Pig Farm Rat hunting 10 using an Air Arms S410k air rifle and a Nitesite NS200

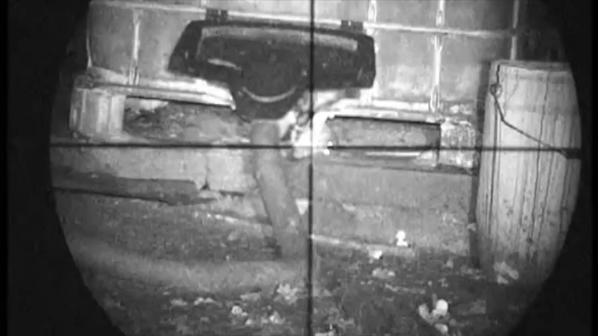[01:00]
I just finished them off. That might have been the one I hit.